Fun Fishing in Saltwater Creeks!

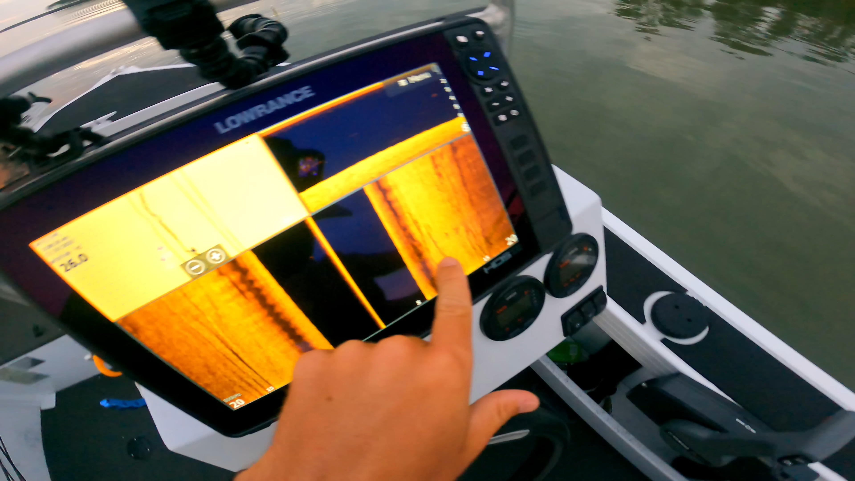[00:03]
Just drifted back down current of it so we can spot lock and cast back up current.
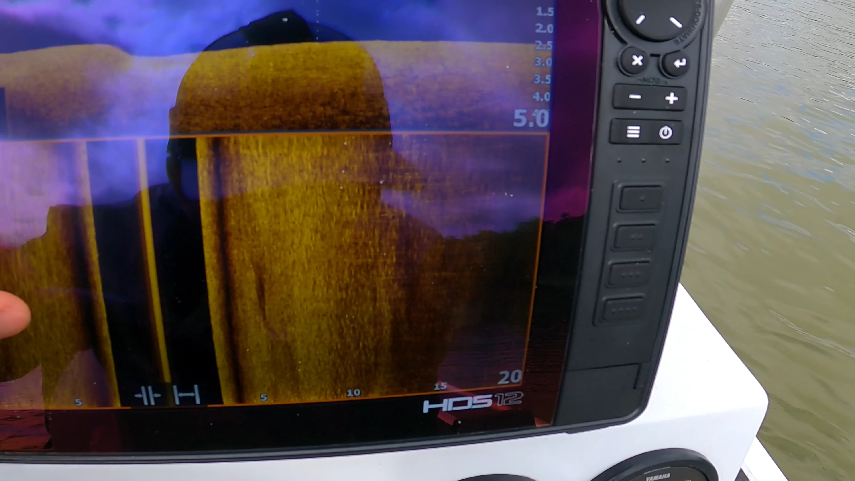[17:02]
Just moved like 100 meters up the river after those fish moved, and I just found this new little stick here.
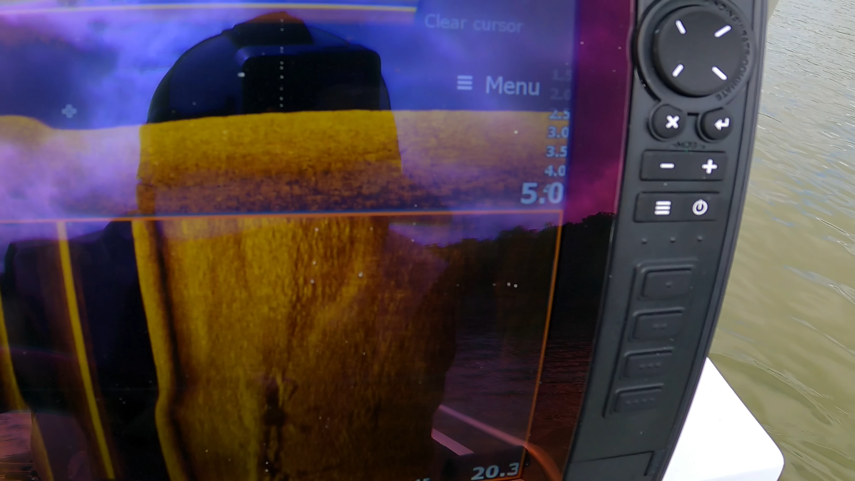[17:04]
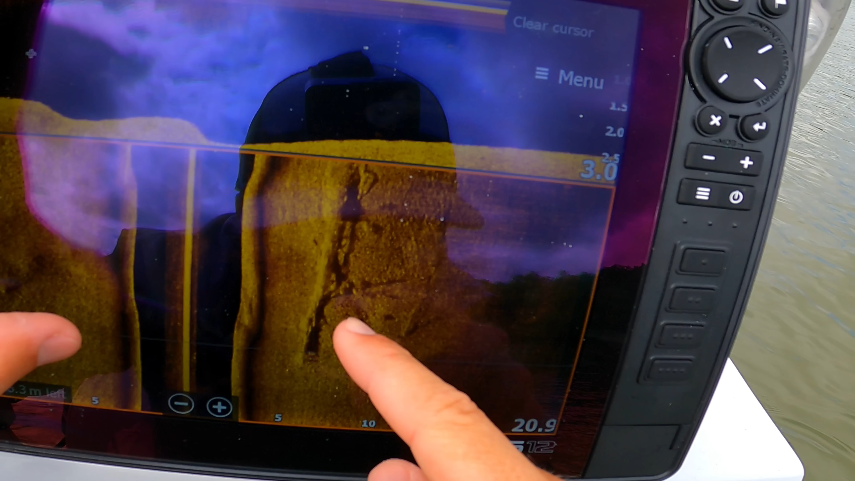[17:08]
And as you can see, there's a stack of barra all through there, all along it.
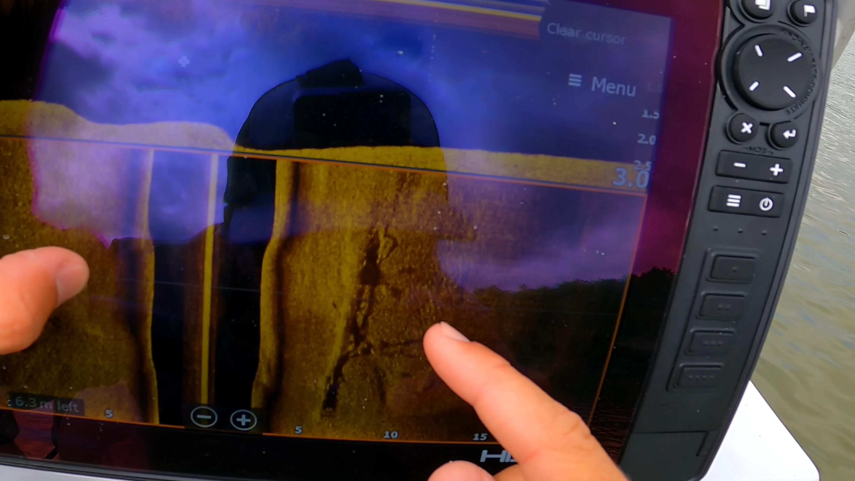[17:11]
Not massive fish, but fish of sorts.
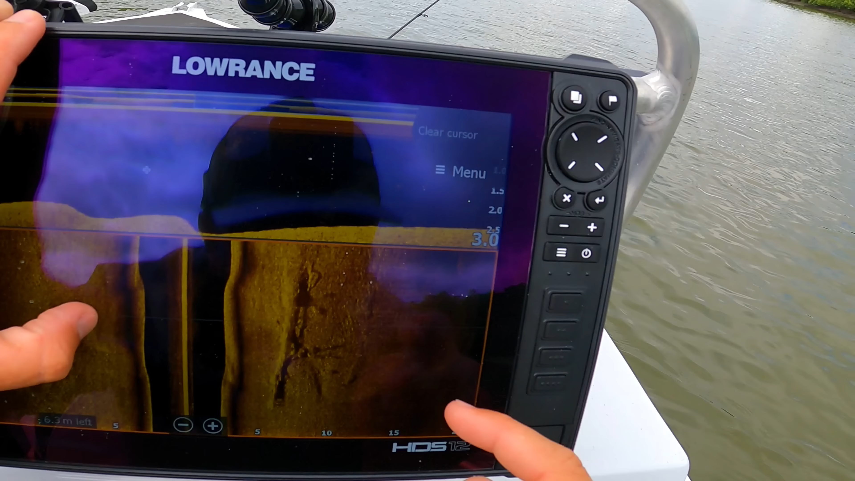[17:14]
What's that, 10 meters? 10? 10 meters away from us.
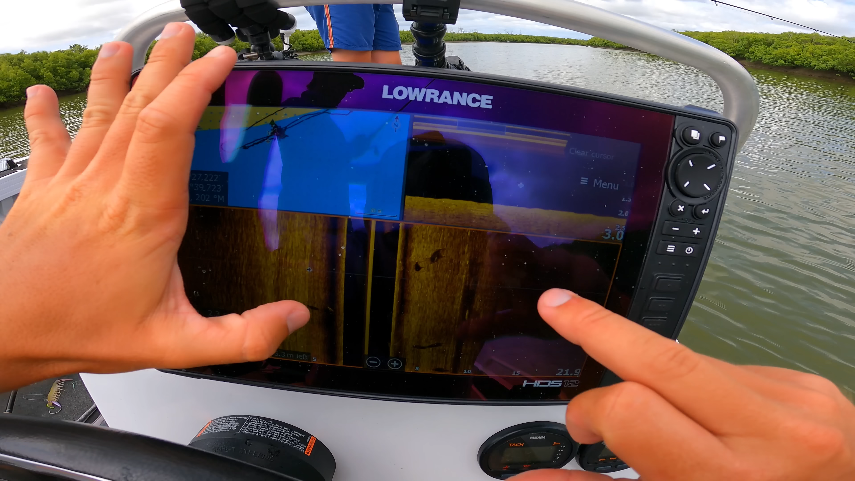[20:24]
So there's 1, 2, 3, 4, 5, 6, 7 sharks.